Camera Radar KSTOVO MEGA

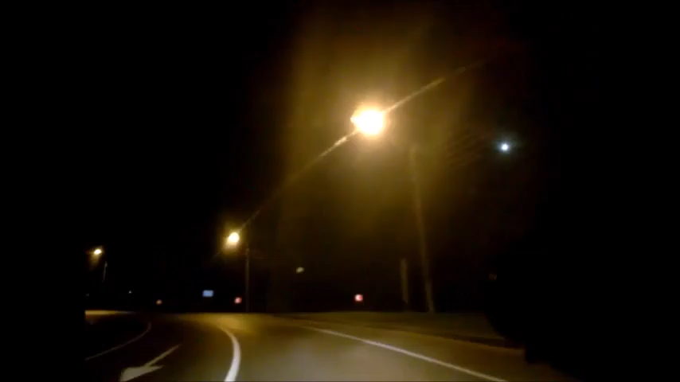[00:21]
Камера стоит с мая 2016 года. Маломощный радар, 60 километров в час. Внимание, снижайте скорость. А, вот и камера.